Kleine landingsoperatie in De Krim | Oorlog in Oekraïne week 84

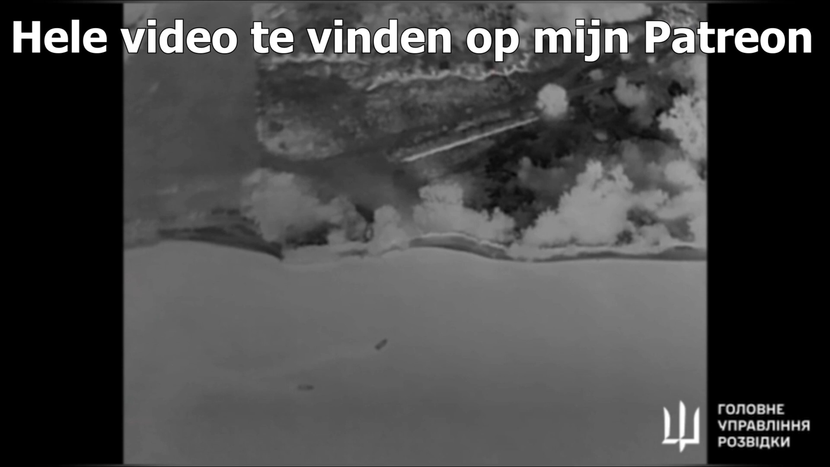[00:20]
Ook zijn aan beide zijden verliezen te melden. Rusland beweert de aanval van drie jetskies succesvol te hebben afgeslagen.
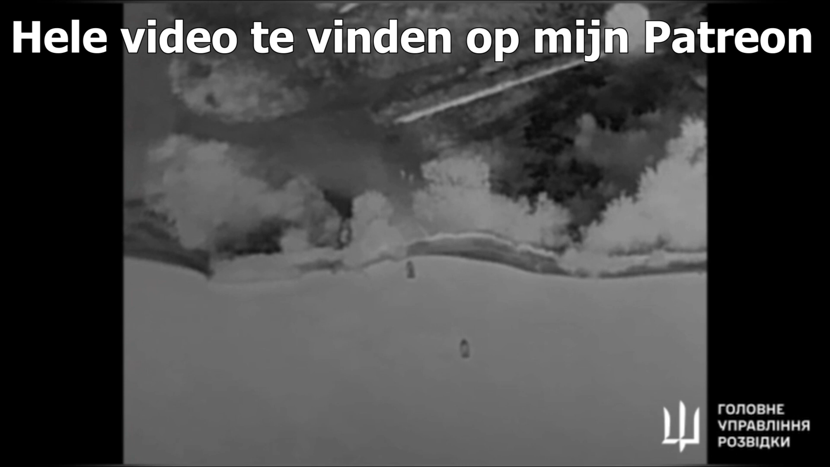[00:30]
Beelden die Oekraïne later publiceerde, laat daar echter een iets ander beeld zien.
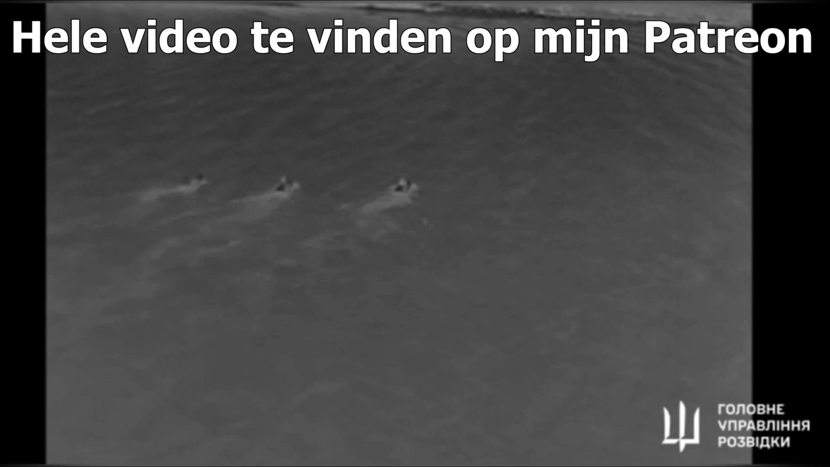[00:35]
Vermoedelijk hebben de Russen wel één Oekraïnse strijdkracht gevangen genomen. Dat is deze meneer.